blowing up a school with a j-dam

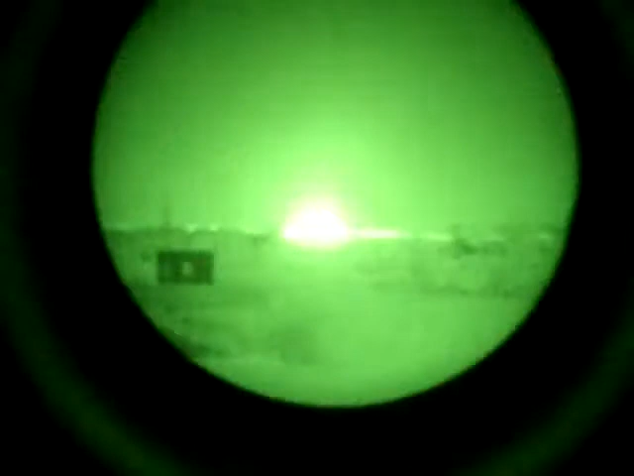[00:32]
Oh, they got it that time. Yeah. Oh man! Oh.